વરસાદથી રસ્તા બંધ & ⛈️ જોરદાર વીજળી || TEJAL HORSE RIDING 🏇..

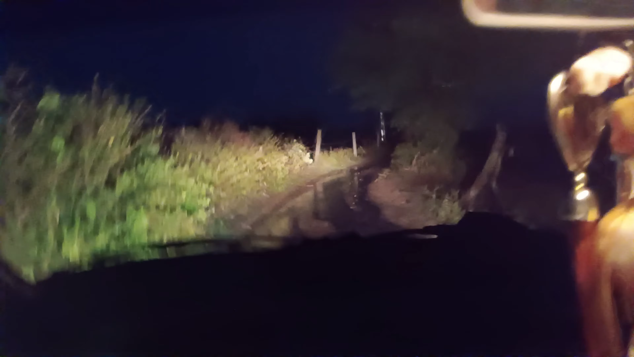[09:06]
રસ્તામાં પાણી એટલો ભરાઈ ગયા છે, વાતાવરણ છે ને બહુ ખરાબ જ છે.